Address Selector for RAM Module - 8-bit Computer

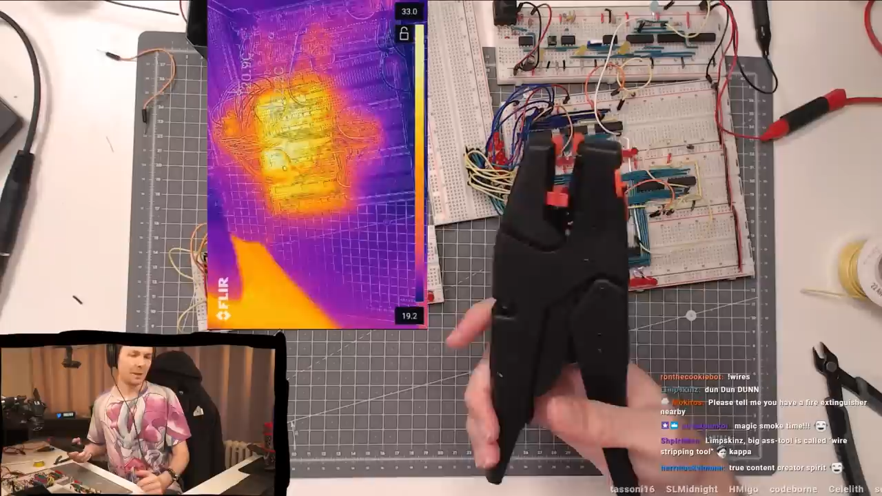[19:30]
There's currently the first episode about the wire stripper epic story on my Live Overflow 2 YouTube channel, if you want to learn more about what it took to get here. Okay, so let me get, I guess, this kind of out of the way. Wow, it's warm under here. It heated up also below it. this is where the air couldn't like cool it so well.